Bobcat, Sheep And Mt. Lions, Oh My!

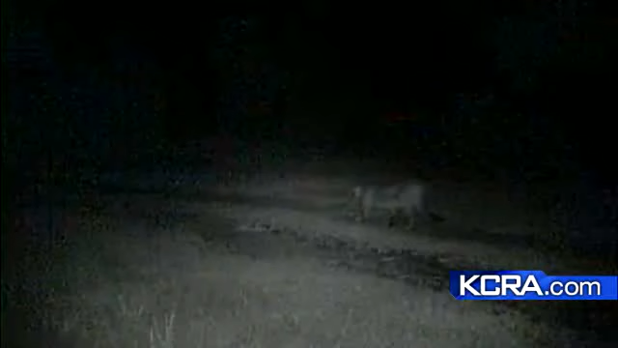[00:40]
And the best shot, a mountain lion lurking through the night.